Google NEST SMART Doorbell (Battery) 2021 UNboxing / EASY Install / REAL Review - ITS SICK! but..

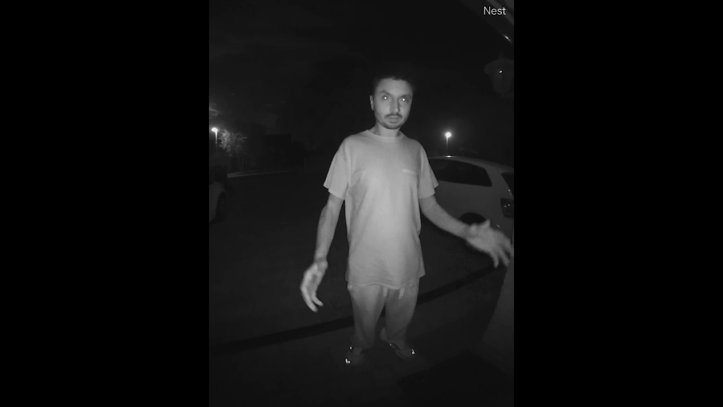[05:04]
You should be able to see again, pretty much from the floor mat. Even if I raise my arms, you should be able to see pretty much everything. You won't be able to see to your left hand side as much because as we talked about in the daytime video, it's quite narrow, but you can see pretty much head to toe, maybe. What do you think? Certainly pretty clear night here. Not too cold. But do let me know what it sounds like and looks like in the comments section down below. So again, Ace Ventura, Pet Detective, whoa.